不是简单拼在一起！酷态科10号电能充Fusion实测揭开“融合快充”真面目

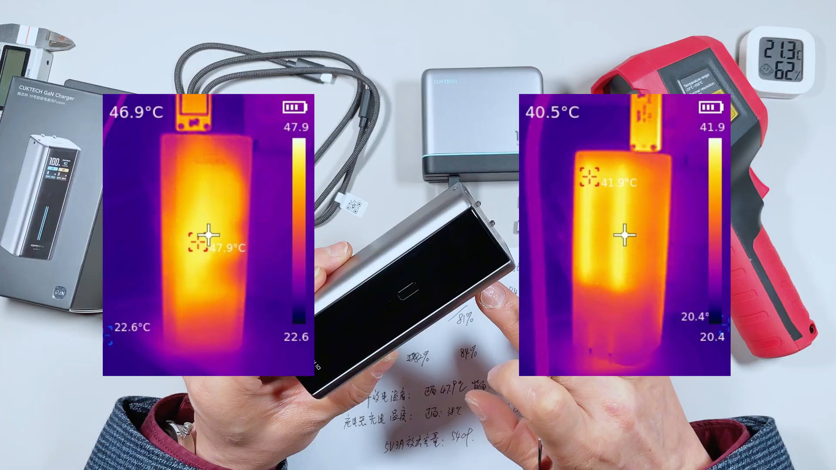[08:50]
9摄氏度背面的温度为41.9摄氏度充电的时候它的温度就低很多了正面的温度只有38摄氏度背面温度也是38
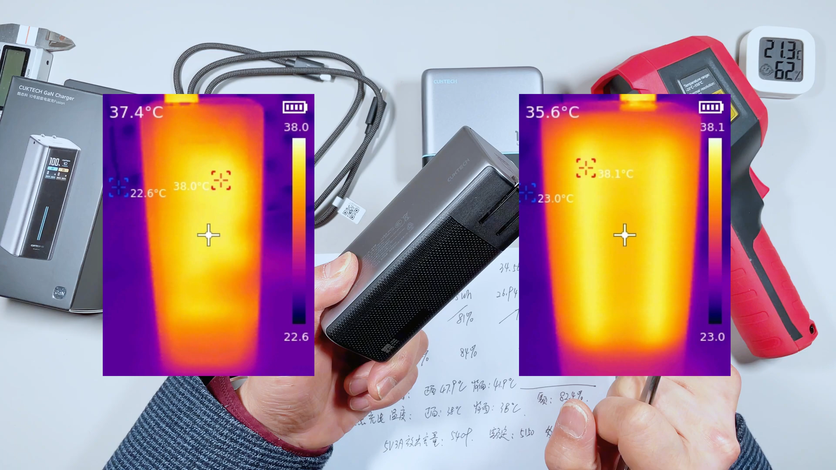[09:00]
摄氏度自充的话它的功率只有40多瓦按照我们实际5次充方电的数据得到它的实测的5次平均转换效率是79.